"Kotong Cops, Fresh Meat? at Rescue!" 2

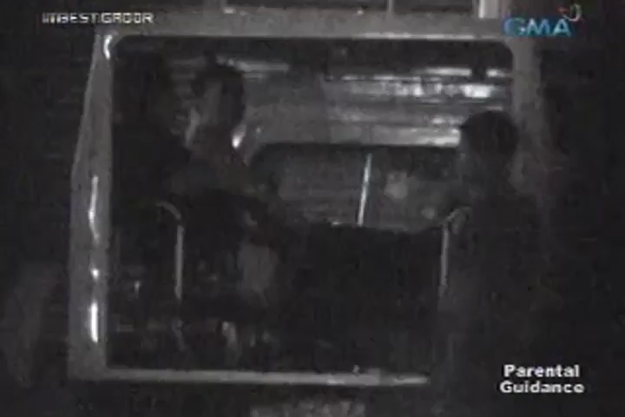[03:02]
Ilang oras tinatman man ang investigador sa lugar na yan. Ang lalaking namataan naming mayawak na lente o flashlight na upo sa likod ng mobil.
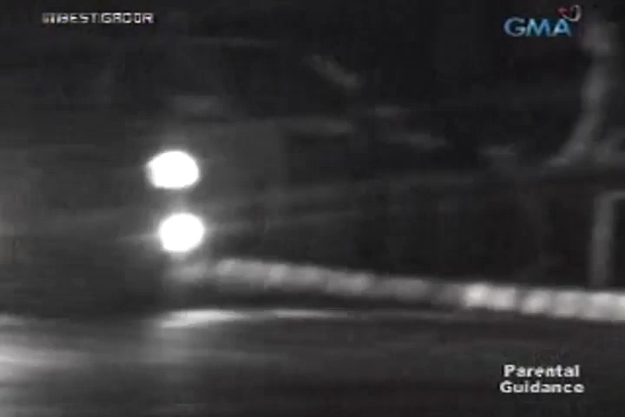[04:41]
Sa tabi ng mobile patrol, pupulutin ang pera ng tao ng flashlight at inalagay naman sa loob ng sasakyan ng mga polis.